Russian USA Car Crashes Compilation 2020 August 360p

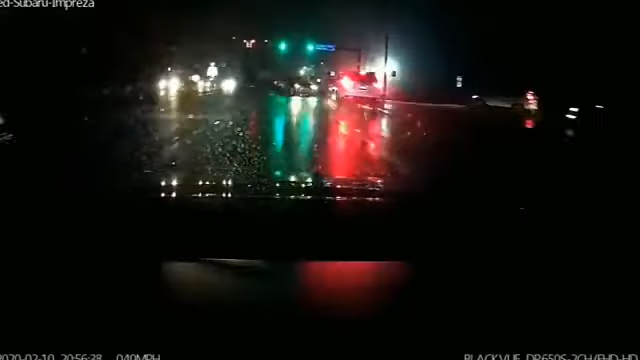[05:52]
Holy fuck, we're not going home. No. I'm pulling over into here. Yep.